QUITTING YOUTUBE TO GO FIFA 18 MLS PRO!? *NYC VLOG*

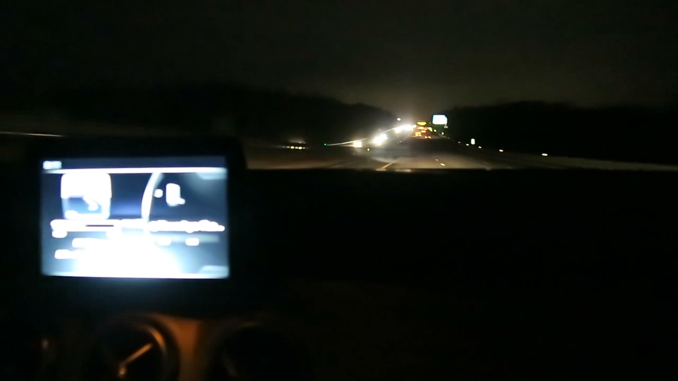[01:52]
See it, but that's New York.
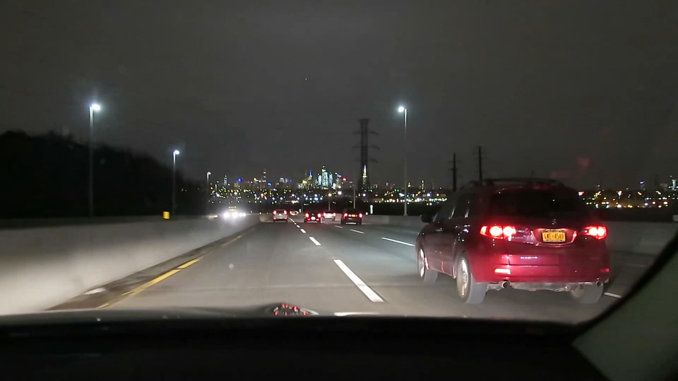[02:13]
Look at me zoom in. Watch the zoom. Watch the zoom. Whoa, watch the zoom. I didn't even see that. Oh my god. It's Vegas, but not. You just compare New York to Vegas? Well, Vegas is awesome. You mean like when you're driving into Vegas, it looks like that, right?